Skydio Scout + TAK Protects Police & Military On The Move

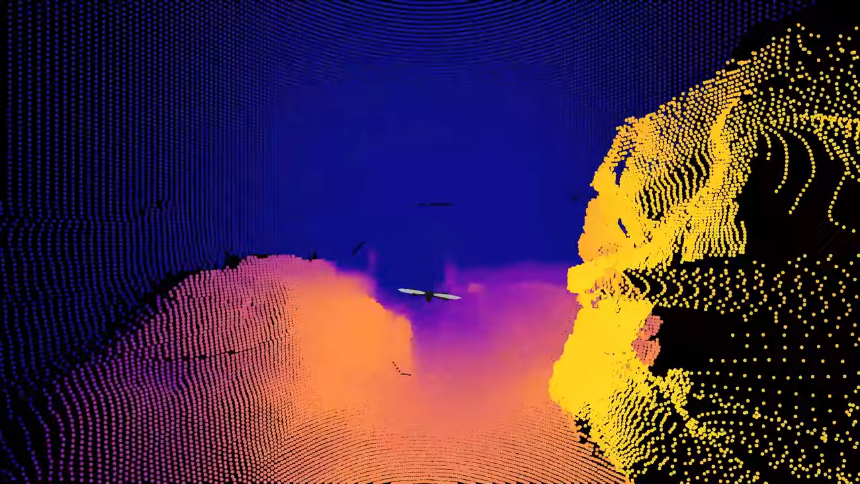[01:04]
allowing the pilot to easily focus on monitoring the video feed.
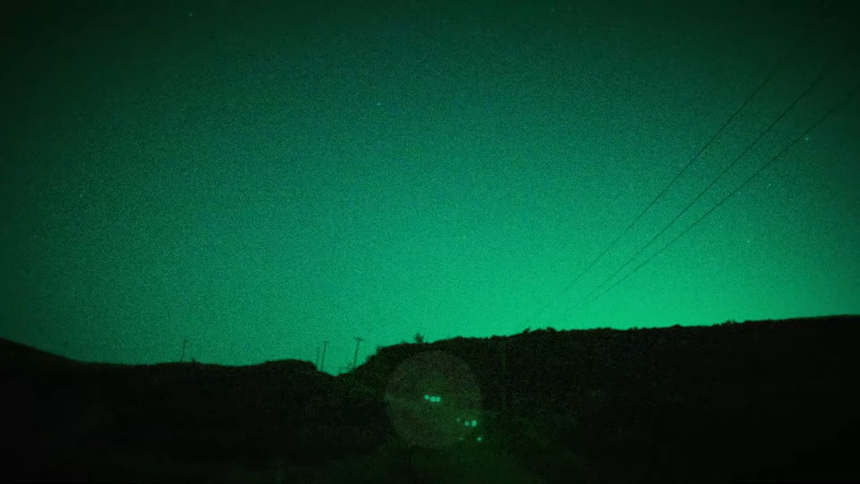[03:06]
GPS night flight and thermal video streaming mean that Scout and TAC integration both function during nighttime operations.